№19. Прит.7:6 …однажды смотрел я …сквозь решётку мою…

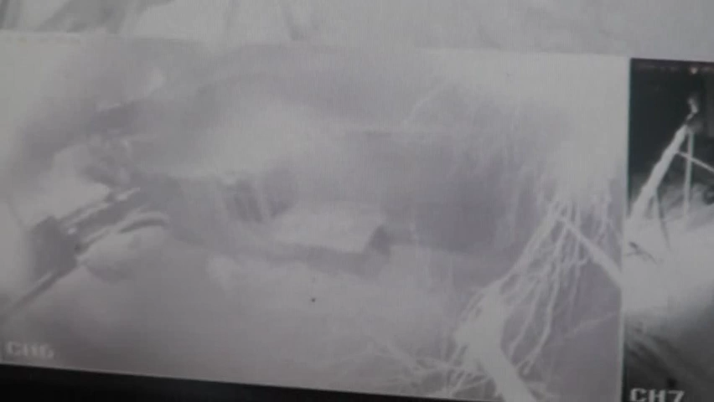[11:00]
Лампочка перегорела, он пошел в храм, видно. Так,
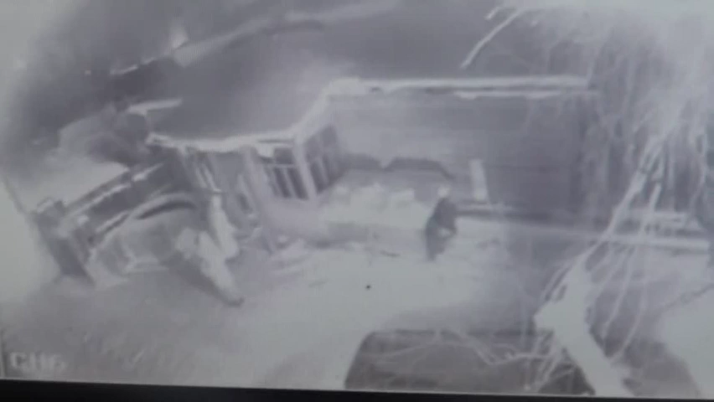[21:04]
Люди подходят, машины подъезжают, вот освещают. Там отъехала, привезла людей.